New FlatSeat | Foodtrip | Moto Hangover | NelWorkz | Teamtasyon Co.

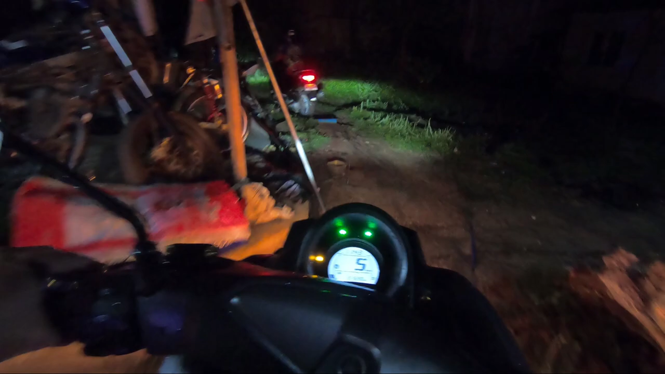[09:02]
Alright, so kauli na jud ano kay nihinay na kita nang uwan, grabe.
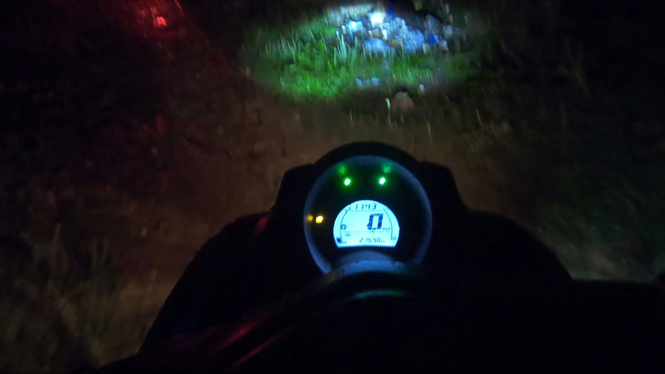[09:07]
Ya, trail gaming na sa ta. Alright.
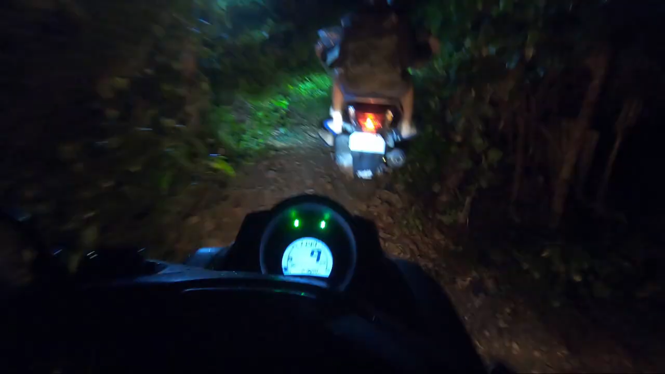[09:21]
Trail gaming. Alright. Grabe.
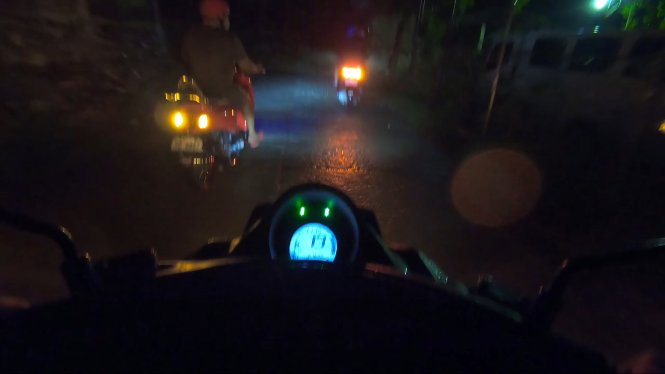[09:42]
Kanina lang ta kay may nahuman pero karna alas unsihan na lang may kay wadyo ni hunong dahil nang uwan. Katugnaw.